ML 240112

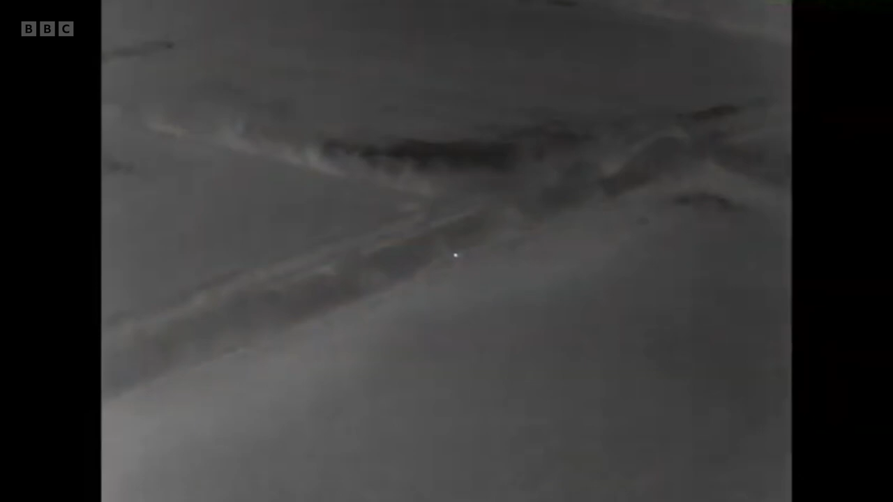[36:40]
It's so this is like an this is the infrared drone, so you can see the white spot. Exactly.